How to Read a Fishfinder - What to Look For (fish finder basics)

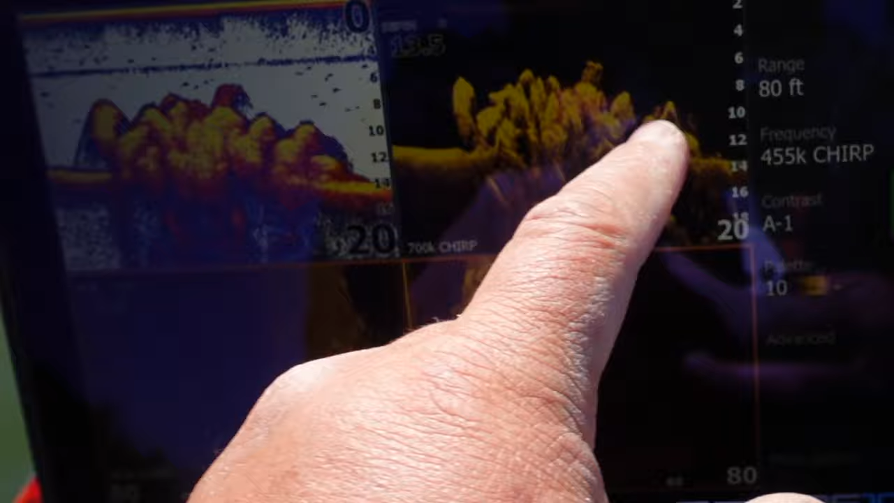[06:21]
bait fish in there but it really separates the fish in the image so there's a
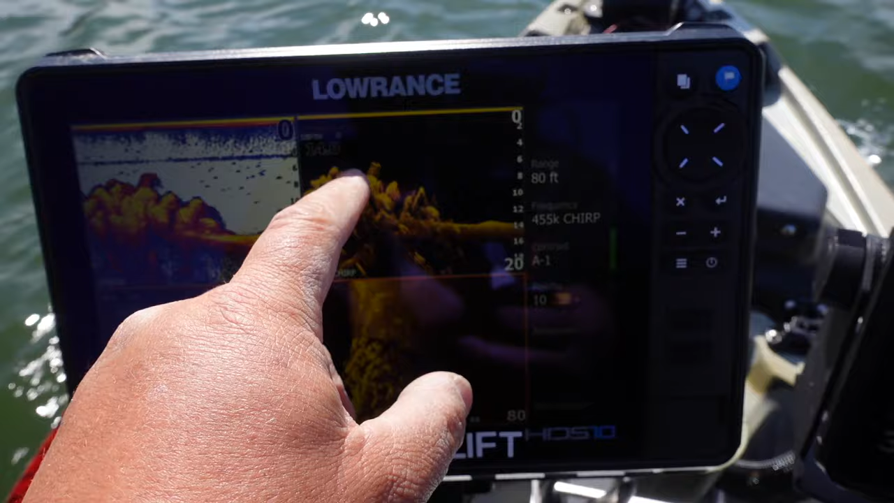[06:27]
little dot there and a little dot there and i know that there's a little bait fish but nothing really big in there so i'm not going to stop and fish it
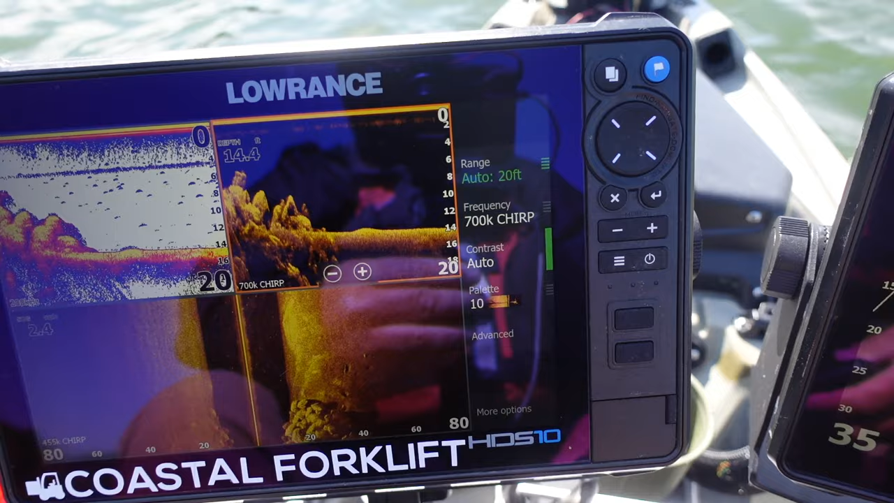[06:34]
but you can't see that over here on this sonar and you sometimes can see it on that on site imaging but not very often all right so we turned right and we're heading back the direction we were going and we see those rocks again we're going over top of a few of them
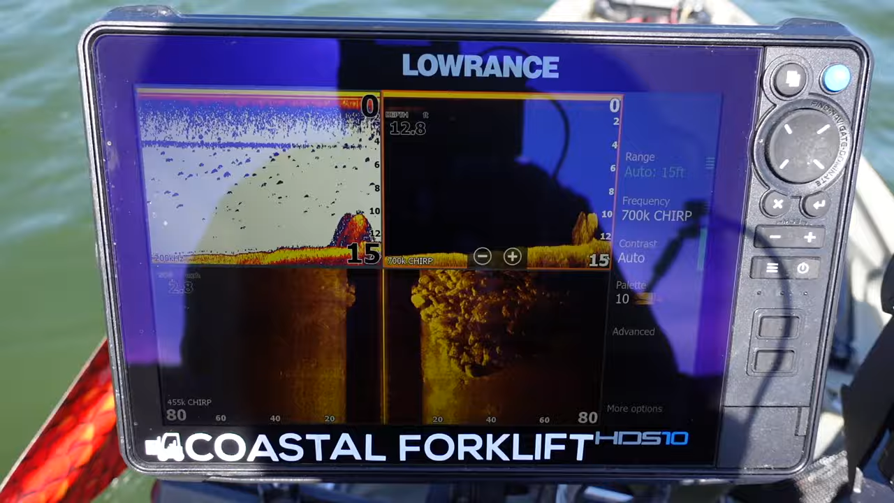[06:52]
i'm going to turn just a hair this to the left a little all right
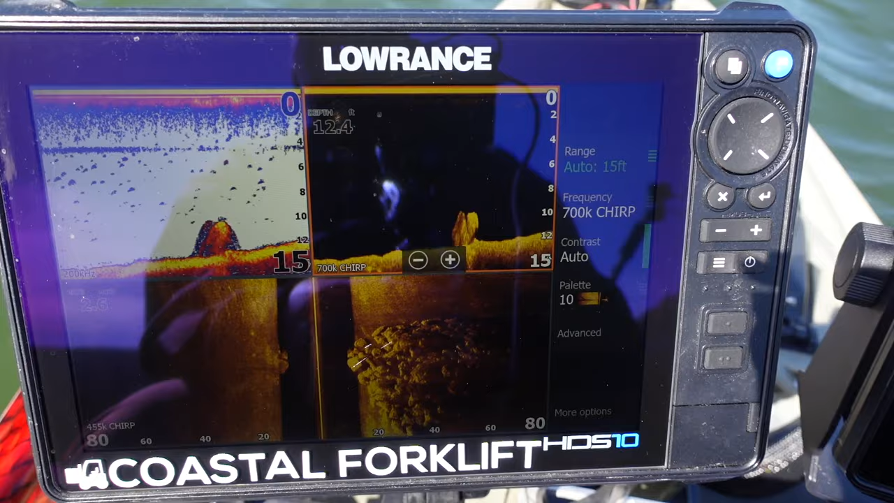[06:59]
all right so we're in about 11 feet of water oh what's this right here see that right there
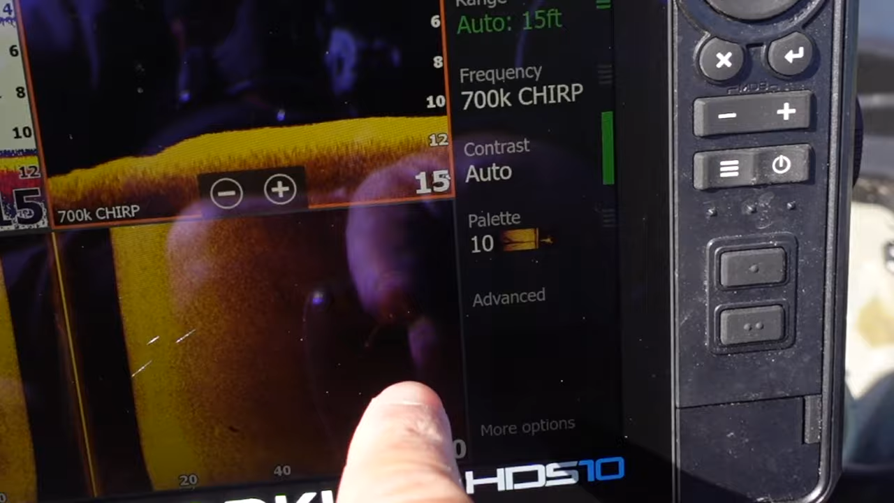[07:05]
i'm going to turn and go towards it and i can mark it i guess over here
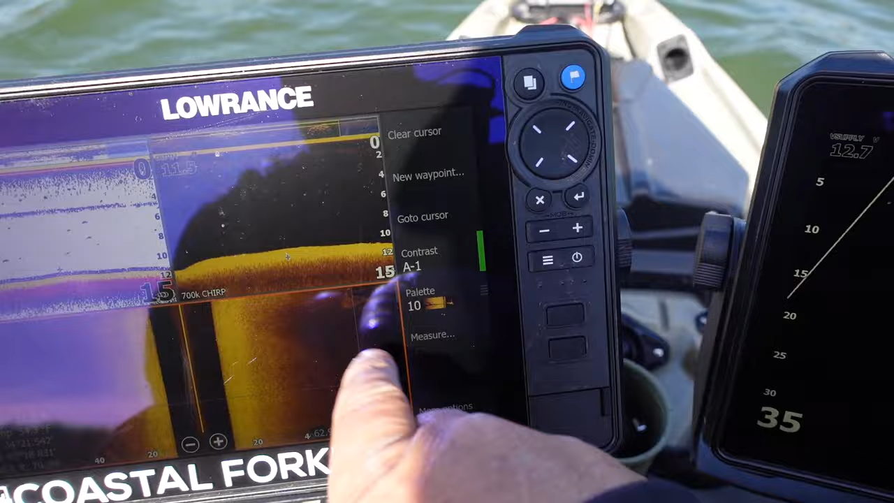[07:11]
mark it but i've already got it marked on this fish finder just not showing you guys the map for obvious reasons this is my favorite lake but we're going to go over here and see what this is okay should be coming up on here just a second oh there it is so what that is that's a tree see that see the the trunk of the tree right there a little bit of brush right there
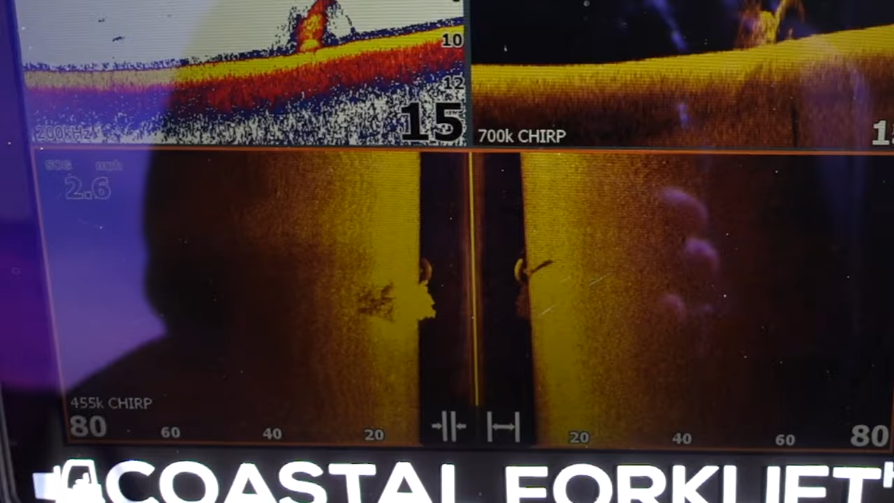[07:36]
i'm gonna make a hard left turn go over it again see if i can get straight over top of it right now trunk
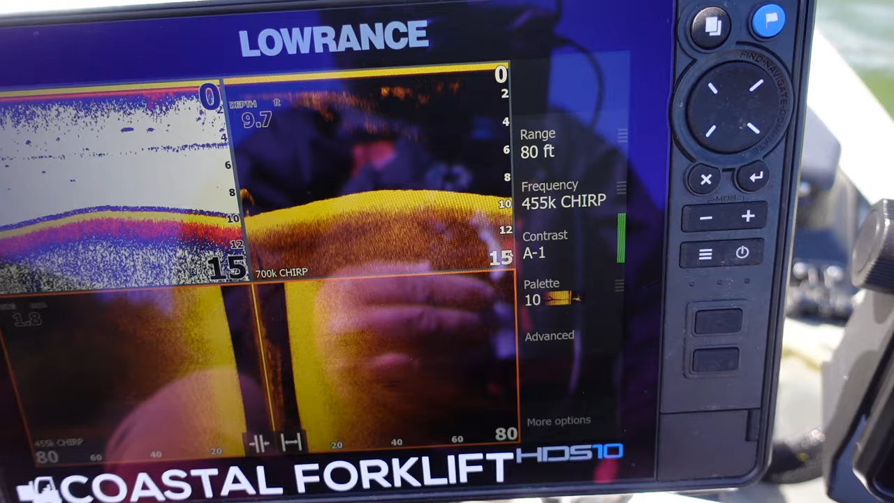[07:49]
and the tree
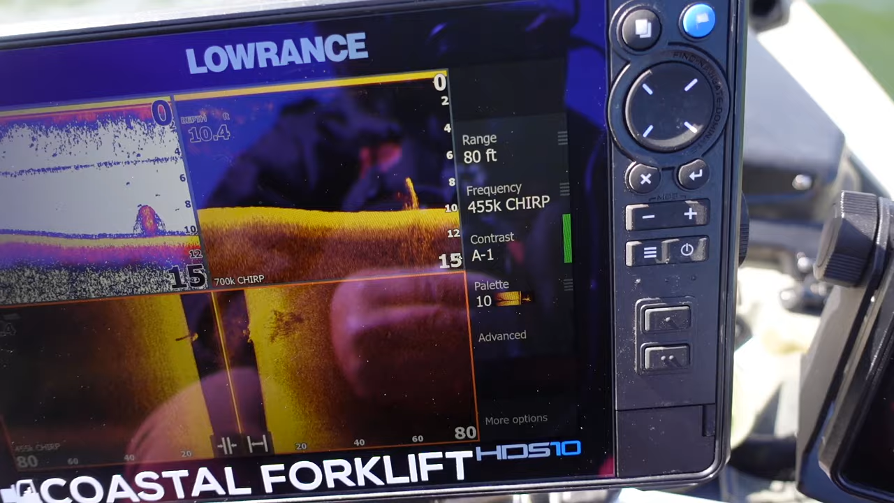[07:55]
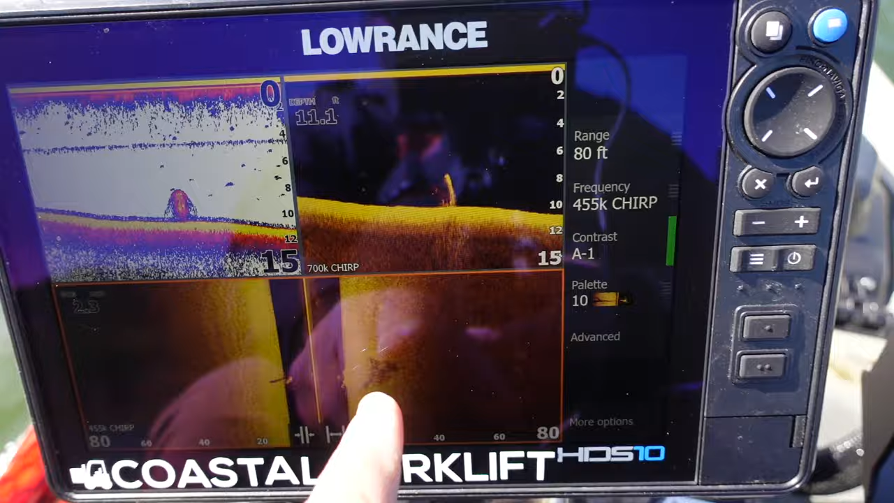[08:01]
and it's a big tree but it doesn't show a whole lot you always want to look for those shadows you know if you're if you're looking for brush piles and stuff like that a lot of little small brush piles matter of fact i know where there's one i'm gonna show it to you they don't really show up very good see how this right here got a little bit lighter it's a solid light white hoop there's something right there i don't want to let's go check and see what that is i'm gonna mark that
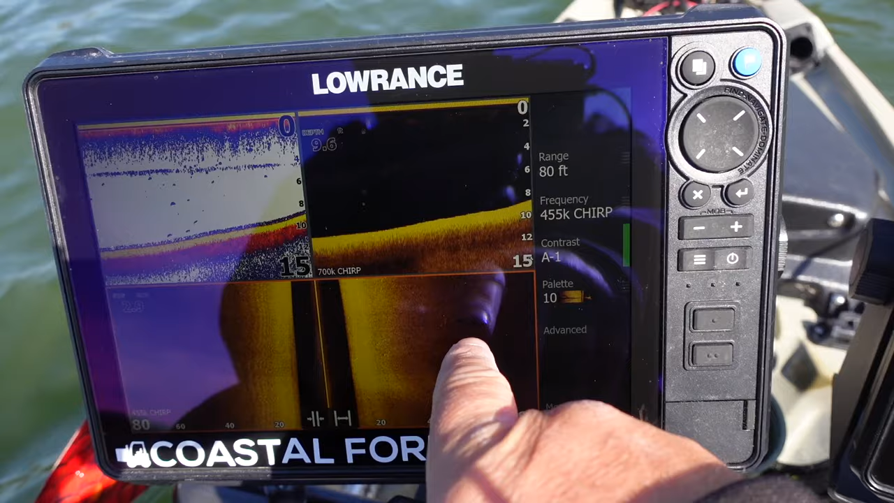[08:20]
uh no i'm not i'm not but i am gonna go figure out what that is that might be fish but i don't see any white if it was a fish you'd see white right there
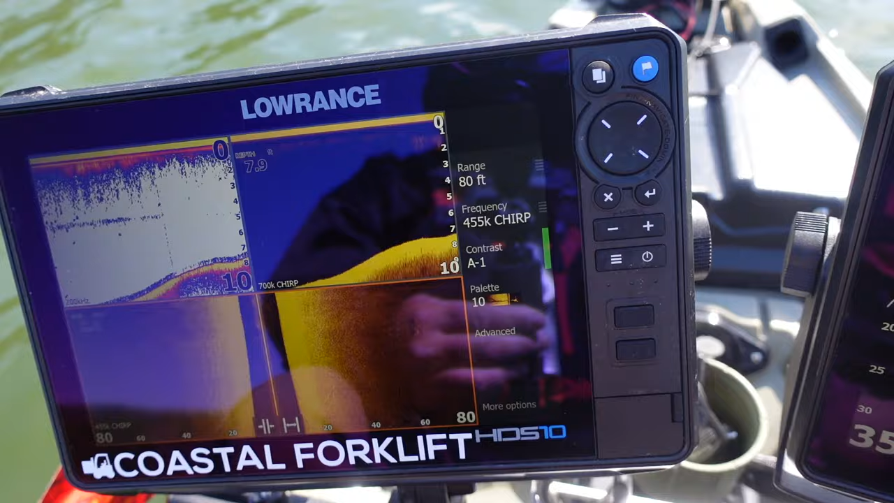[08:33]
so but this is all hard bottom coming up shallow hard clay not a lot of silt on there yeah those are fish those
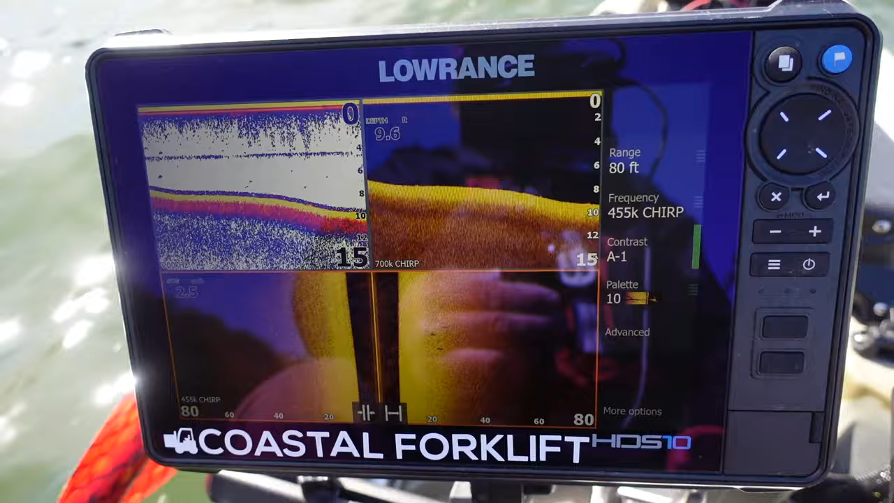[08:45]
are fish that are straight dead on the bottom all you can see is their shadow
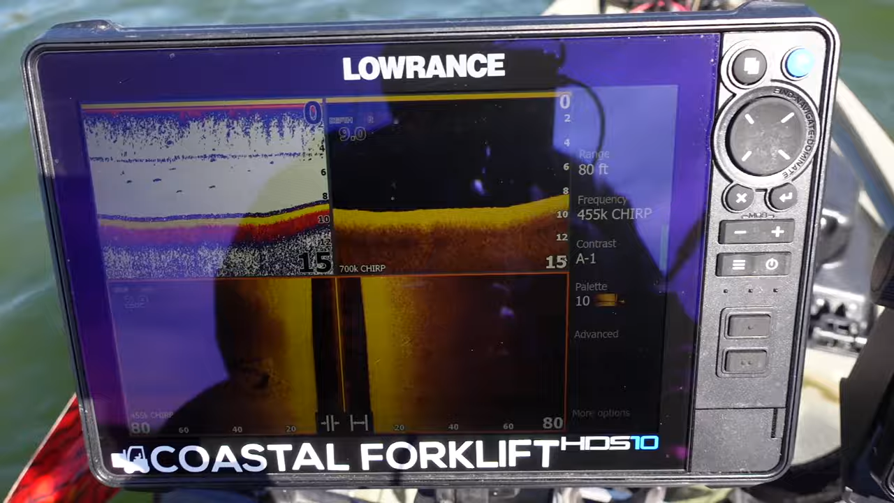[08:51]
and then another thing is is the the way the reason you saw them better on one side than the other is when you saw them the first time they were uphill see here they are they're uphill from us downhill you'll see less of a shadow don't ask me why i'm not going to give you any scientific reason as to why but i don't know but uphill downhill some reason downhill you know she's they're just everything's a little bit thinner and if they're turned away from us they'll be thinner too but the shadow will be thinner going downhill so
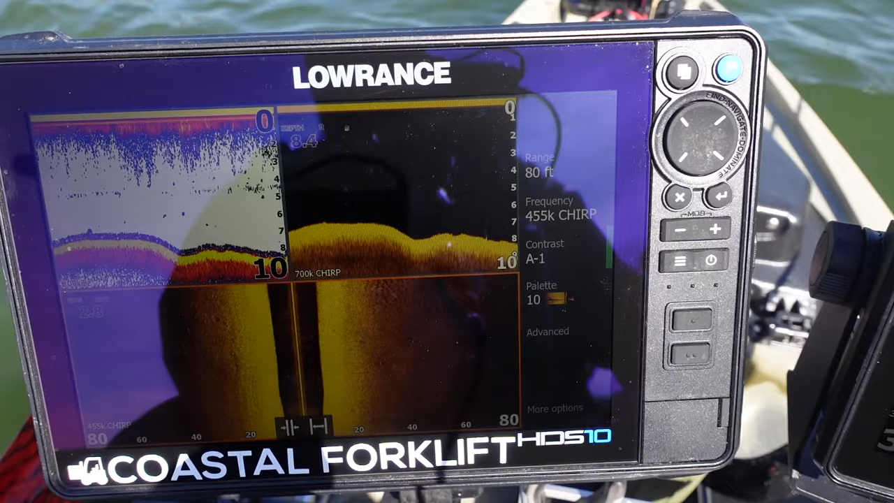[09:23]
one thing a lot of guys ask is oh there's an old bluegill bed see that right there all the little potholes that are in old bluegill bed
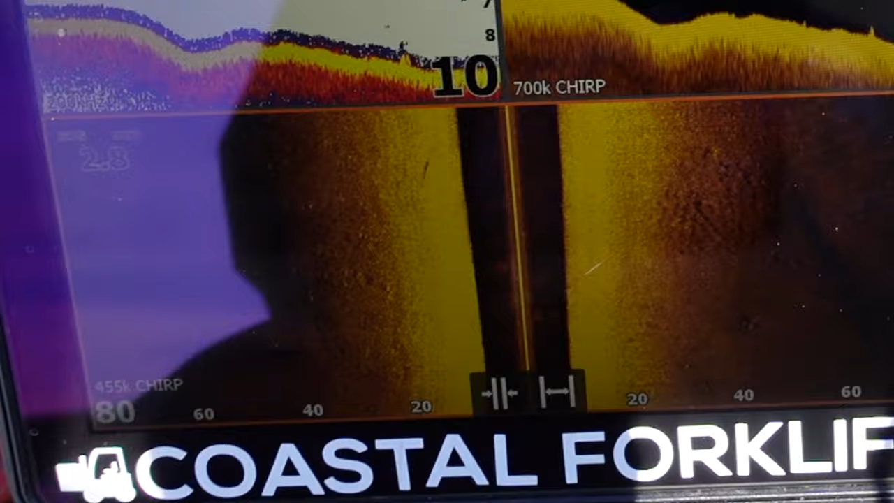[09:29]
a little bit of rock in here right right along here but a lot of guys ask where's the boat at this point in time the boat on